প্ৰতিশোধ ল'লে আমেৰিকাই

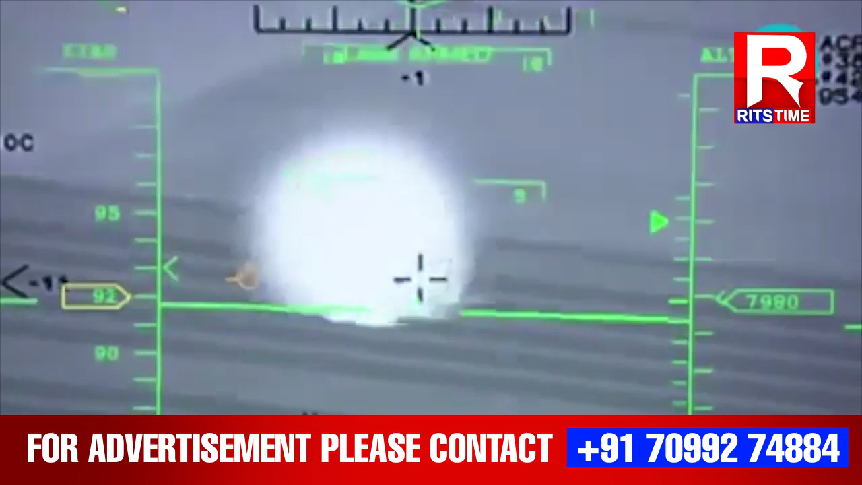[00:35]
আফগানিস্তানের নানগারাহার প্রদেশত আইসিসের ঘাঁটিত ড্রোন আক্রমণ করে মার্কিন সেনা।